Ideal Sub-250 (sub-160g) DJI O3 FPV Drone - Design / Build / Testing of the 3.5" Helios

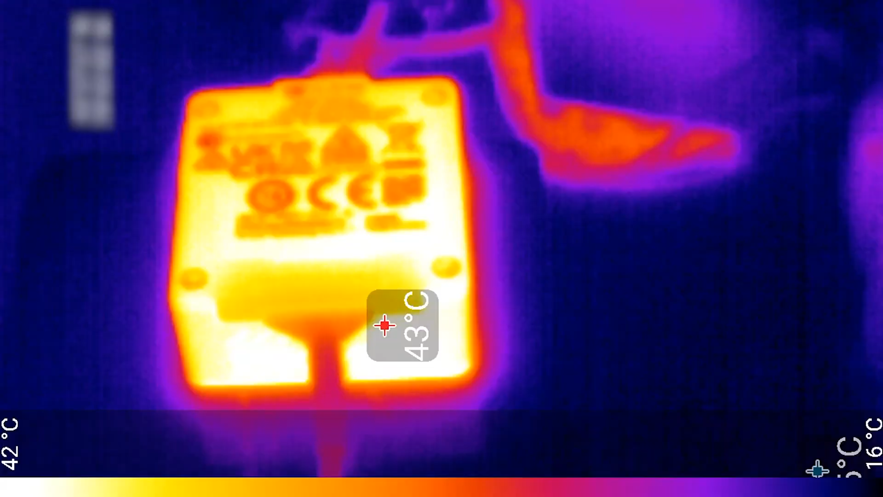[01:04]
On screen: spot 43°C, scale top 42°C
I created this test setup and used high resolution THERMOVISION to baseline test the idle and armed thermals for the stock O3 air unit and camera.
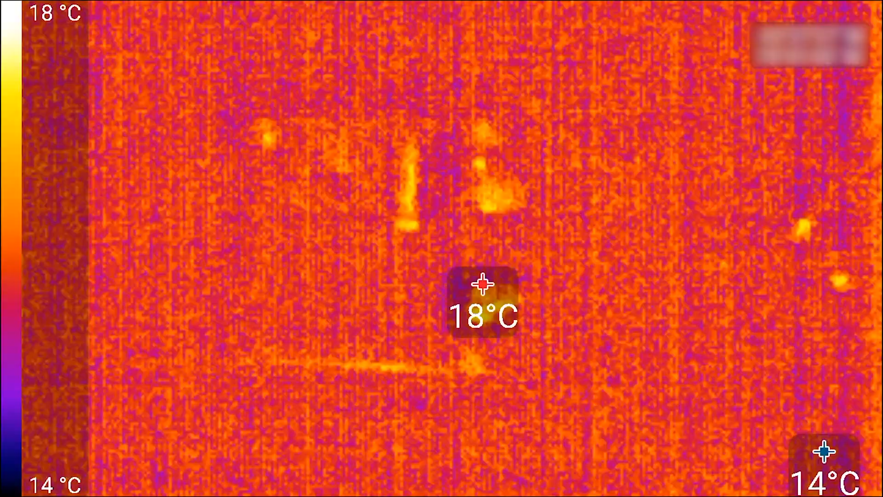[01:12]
On screen: scale top 18°C, scale bottom 14°C
And then stripped down the air unit to the boards and re-ran the test to see how long it would take to overheat.
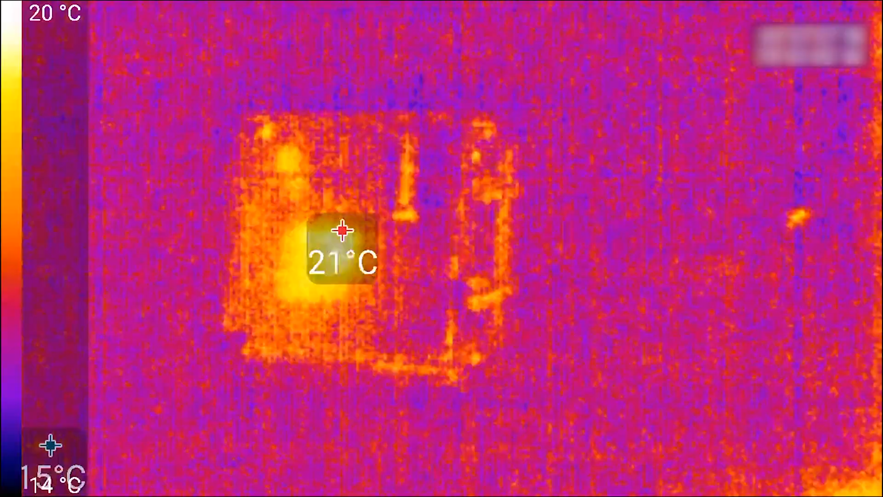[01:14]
On screen: spot 21°C, scale top 20°C
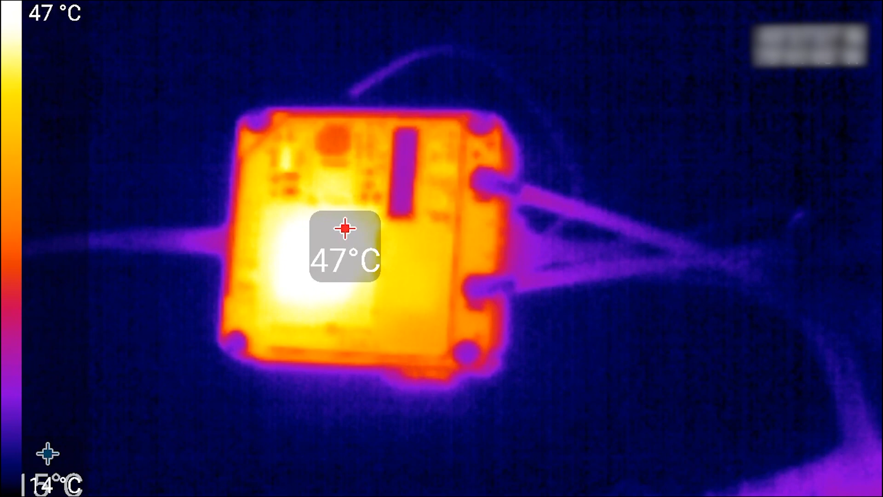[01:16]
On screen: spot 47°C, scale top 47°C
I then tested how much air flow was needed to keep the chip's heat stable.
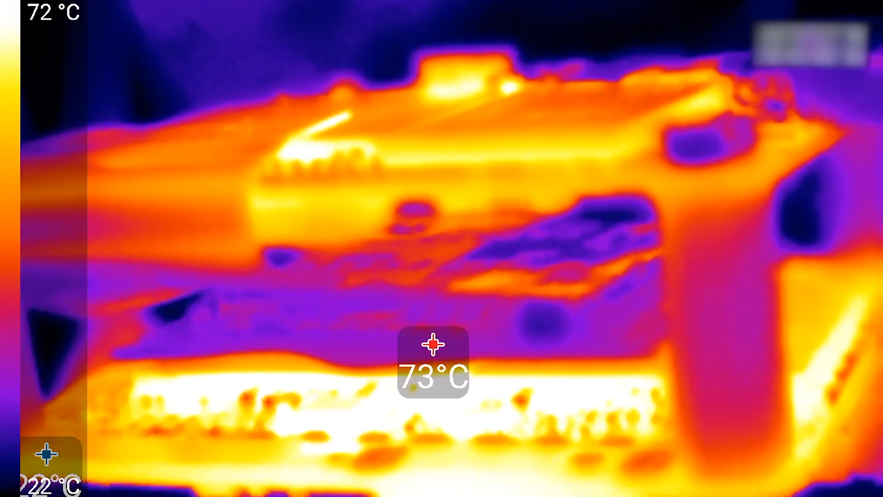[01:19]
On screen: spot 73°C, scale top 72°C
I could probably make a video on this alone.